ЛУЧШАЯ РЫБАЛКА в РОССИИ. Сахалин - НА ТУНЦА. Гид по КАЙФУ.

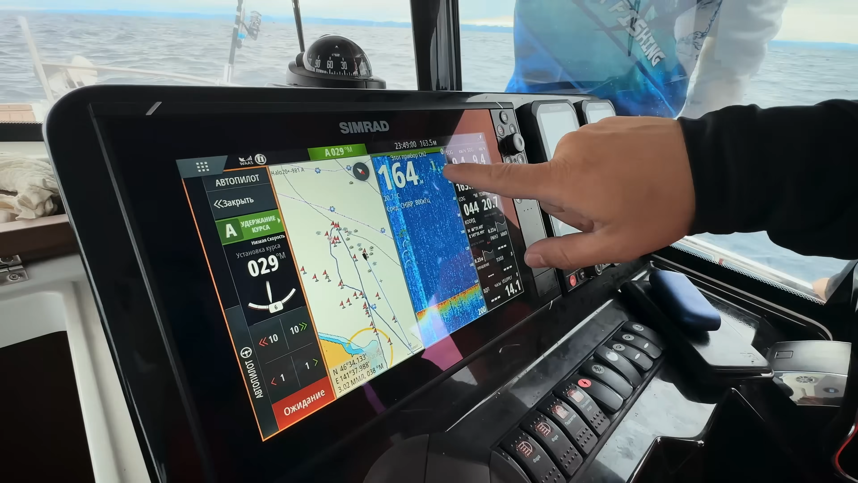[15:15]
вот на флоте у нас видно на 20 метрах Скорее всего, кормовая база
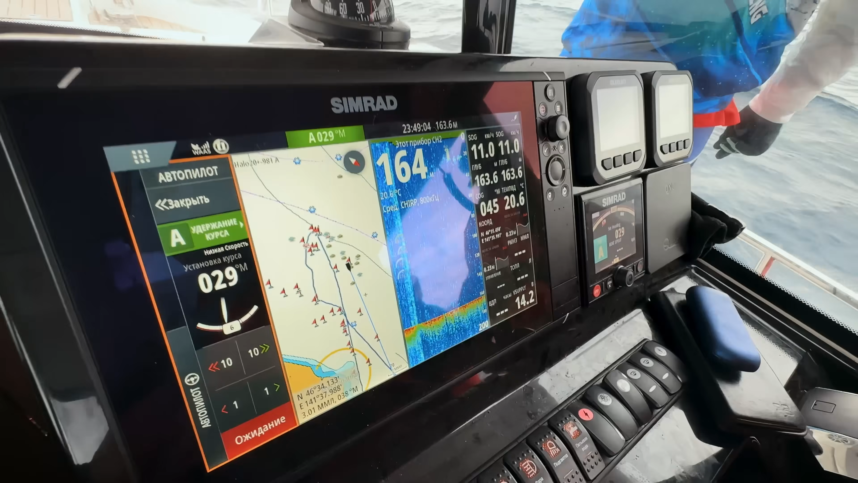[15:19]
Есть вероятность, что Пройдем по нему Наступим на рыбу, как говорили